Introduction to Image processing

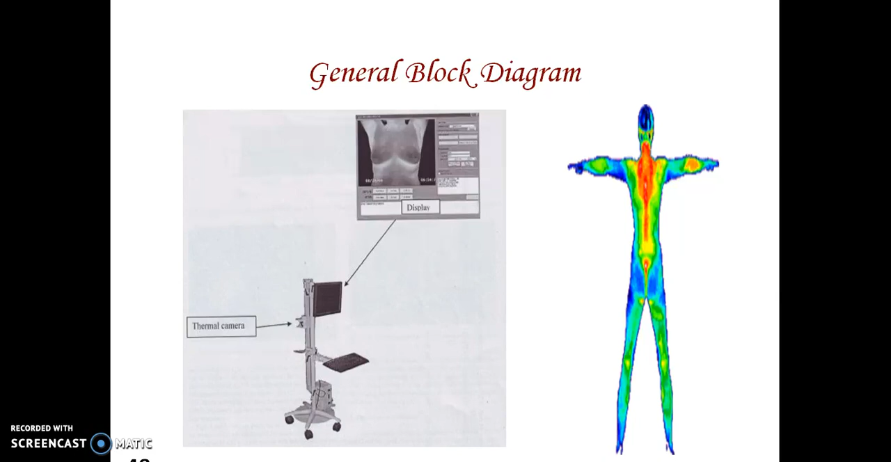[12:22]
The blue color shows the cold area. Orange color shows the most highly temperature area. That is the affected area. And this image shows the posterior back with the right sensory nerve nodes. And here it shows the pain in syndrome.
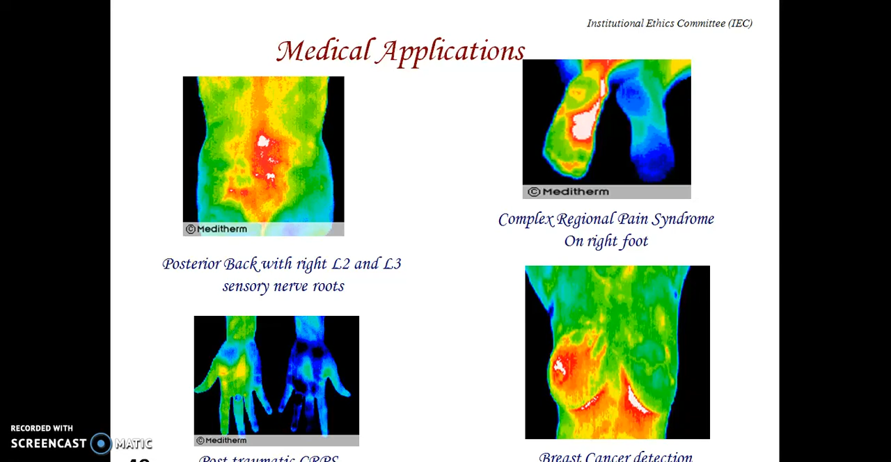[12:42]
Right foot. And here also in left wrist. Here breast cancer reduction. Thermal image is helpful to identify the breast abnormalities.